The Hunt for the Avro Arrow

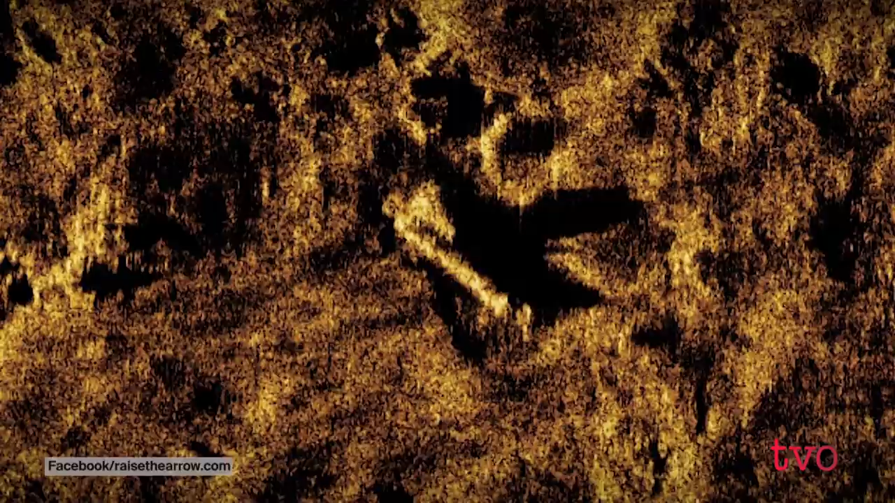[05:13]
Even before discovering one of the prototypes, his crew identified a number of Nike booster rockets used in the Avro Aero program.